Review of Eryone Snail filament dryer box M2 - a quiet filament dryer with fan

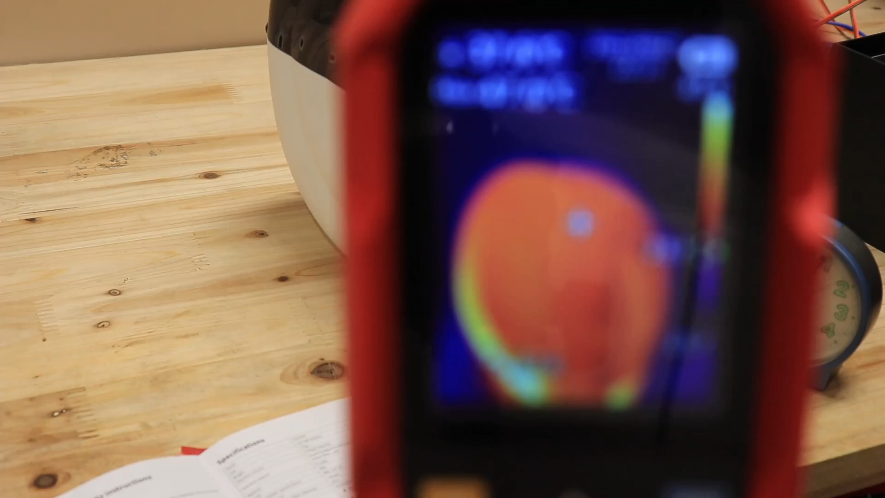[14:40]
And this heated curve is actually a hot air from the fan.